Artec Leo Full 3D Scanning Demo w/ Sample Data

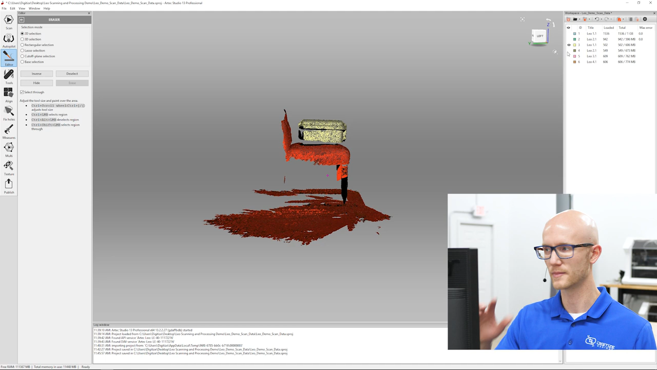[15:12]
I scanned it from four different sides.
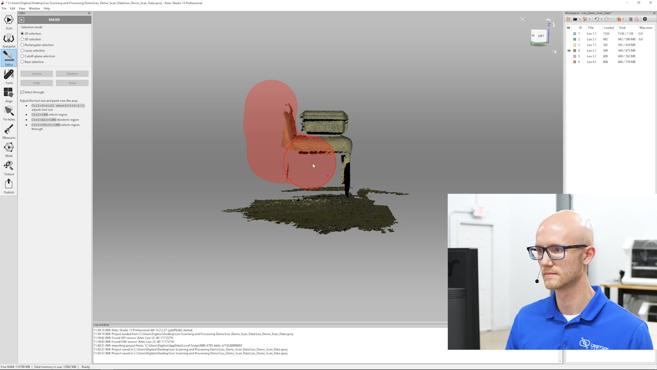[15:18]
And you could use the various tools available here in the eraser tool. But I'm just using the 2D selection because this is a pretty quick and easy setup here.
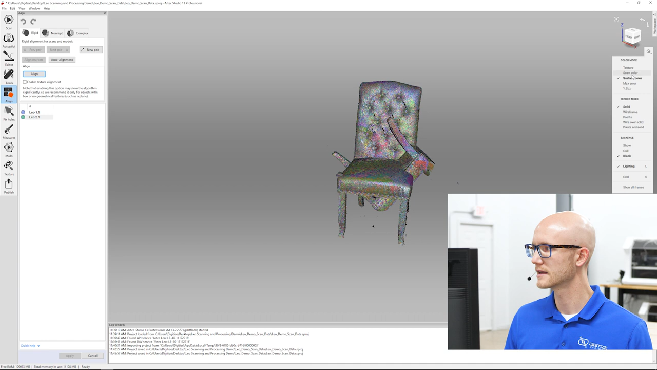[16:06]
I do like to work in the scan color a lot of times instead of the texture view.
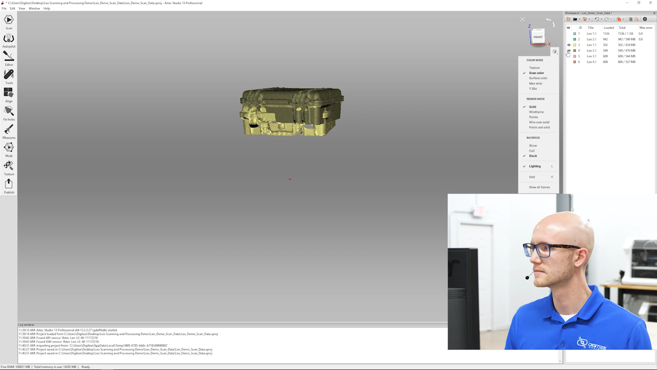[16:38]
Same thing with the Pelican case here. Let's go ahead and align these.
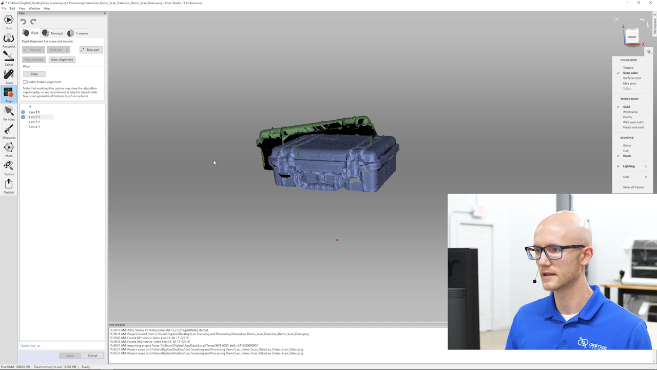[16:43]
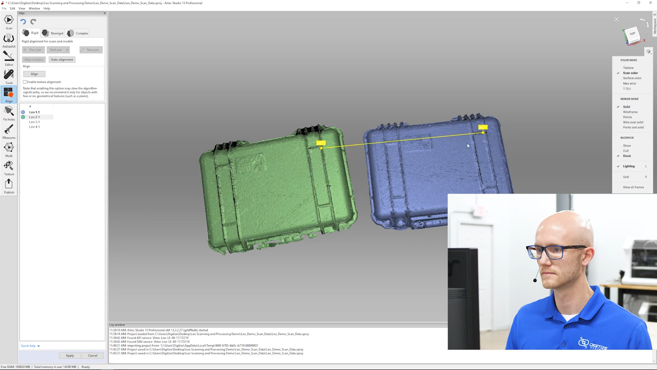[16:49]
If you've watched any of the R-Tech Studio tutorials before that we've done,
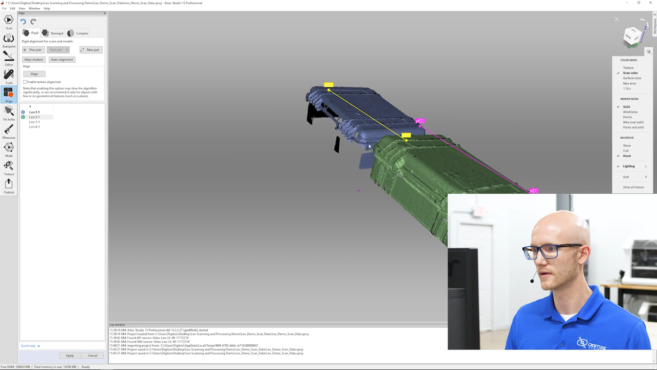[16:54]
you know that you really just need to get close when you're clicking these common points. And the software will take care of the rest.
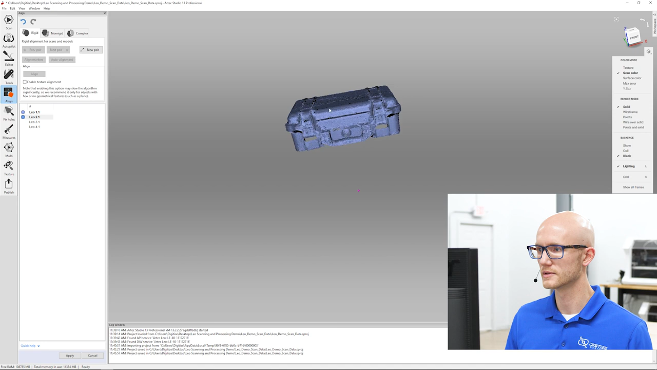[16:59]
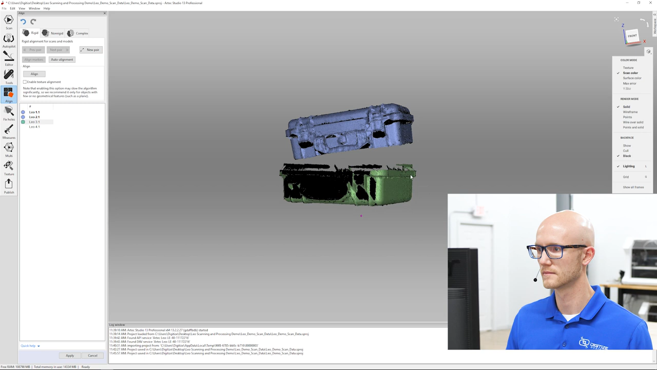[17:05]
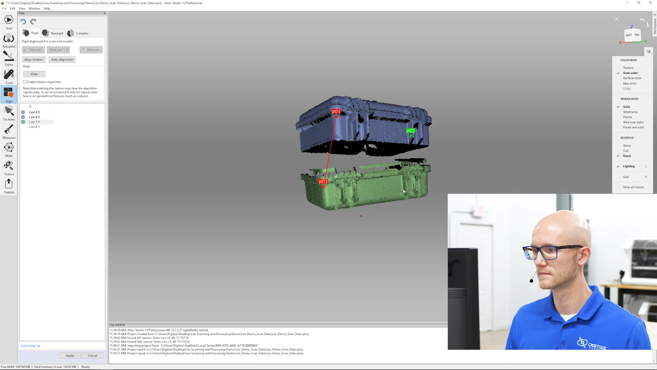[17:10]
This shows the importance of having enough overlap on
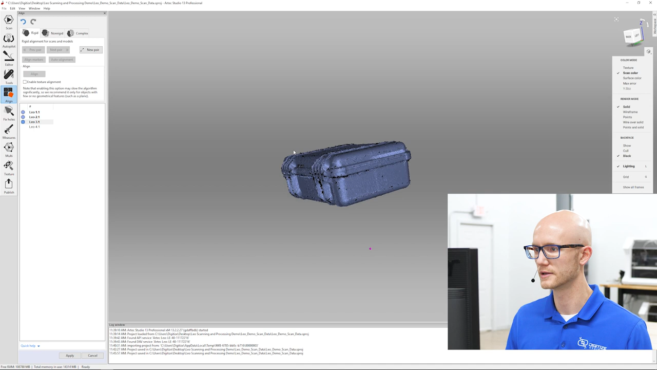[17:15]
your scans so that you can click common points.
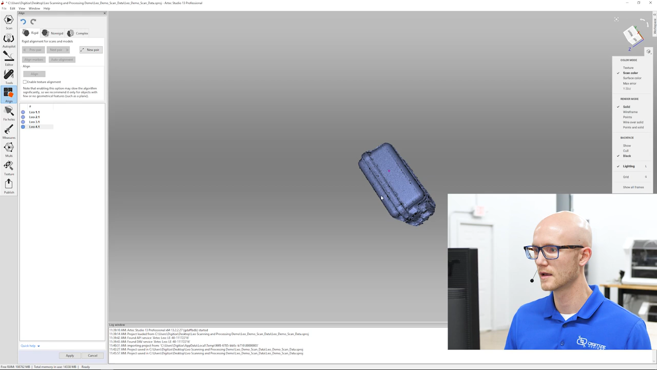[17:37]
Okay, so we're all lined up. Those were the four scans. This looks pretty good. I don't see any major holes.
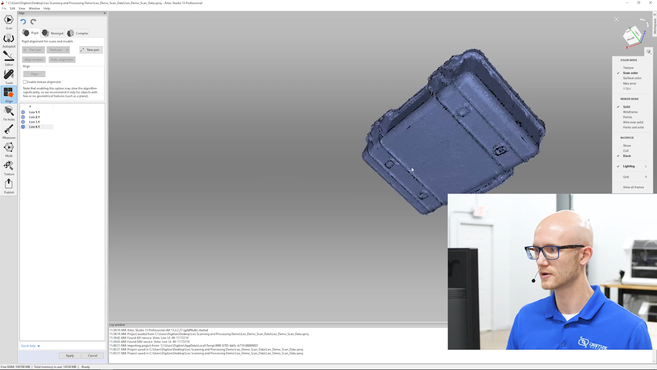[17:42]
So go ahead and apply that.
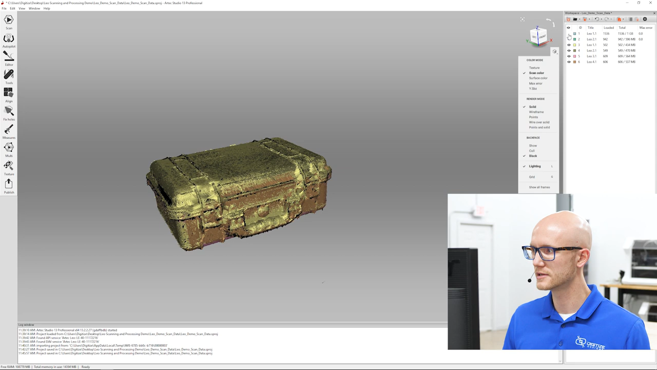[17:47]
Okay, so what I'm going to do here, this will take a couple minutes. So what I'm going to do, well, first of all, I'm going to run global registration on each of these.
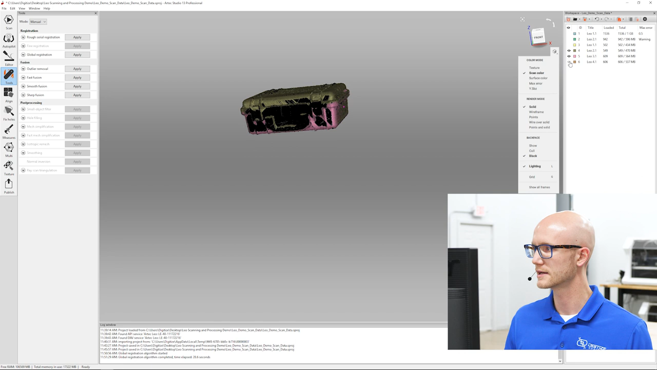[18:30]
And it looks like I do have a warning there. I'll clear that out in a second. We'll do a global registration on this guy as well. The software will automatically ignore the warning frames,
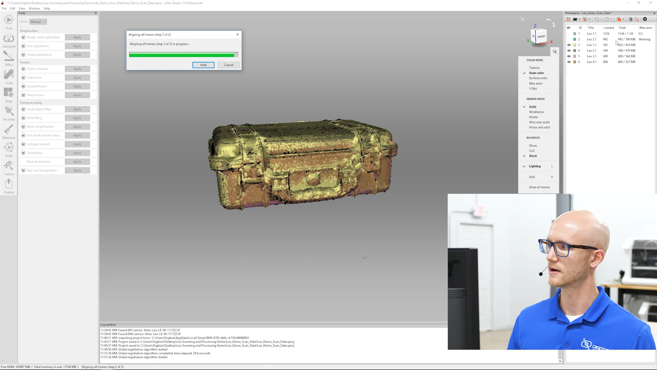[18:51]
but I like to clear those out so that I can tell what my max error value is. All right. So the Pelican case looks great. I'm going to look in here.
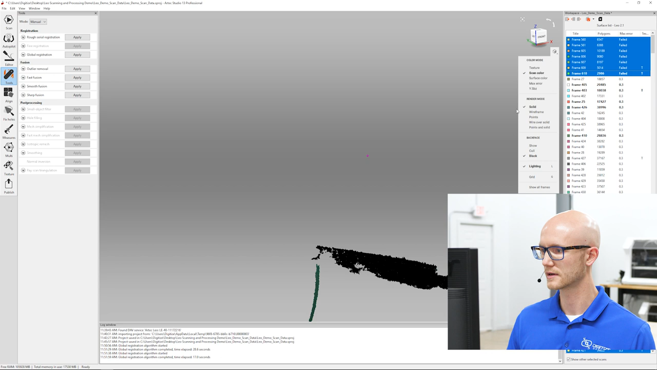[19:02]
Had a couple of failed frames. No big deal. All right. Max error of... See, yep. So let's go ahead and get rid of some of these. It looks like, yeah, I'll just go down to...
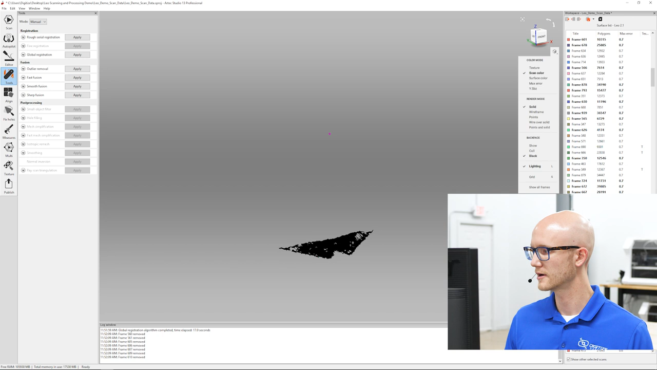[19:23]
It's a large chunk, but I think, yeah, I'll be okay. Let's delete that.